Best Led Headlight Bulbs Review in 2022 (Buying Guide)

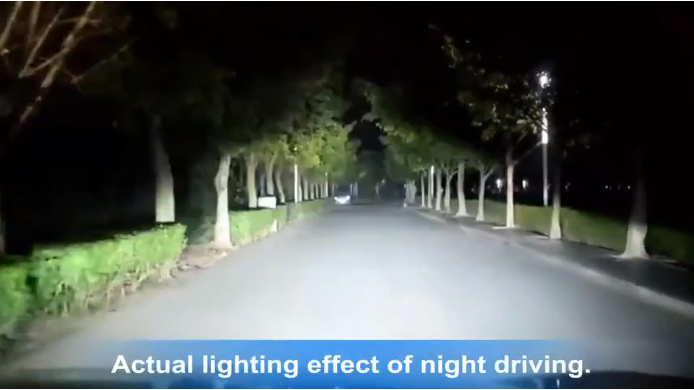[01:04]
Mini-designed same as halogen, preferably fit into your housing and factory sockets without any modification, just plug and play. Our bolts work with 98% of vehicle's computer system without error,